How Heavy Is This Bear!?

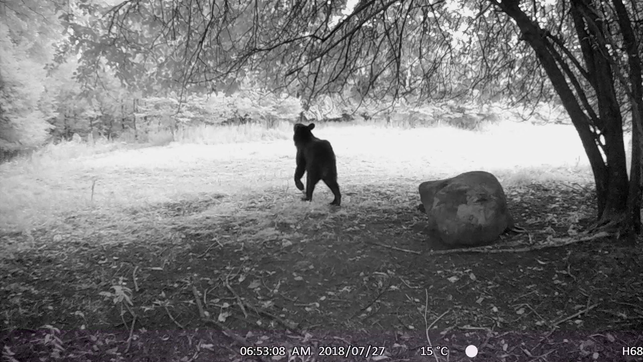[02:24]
This bear right here was actually there the day before I got the video of that big bear. As you can see the date here, this is the 7th, and the big bear was on the 8th. But obviously, a lot of you guys know this camera location from some of my trail cam reviews, but this is an apple tree, and these bears oftentimes come to this area looking for apples. You can see that one's up in there grabbing apples. I'm pretty sure this bear is a female.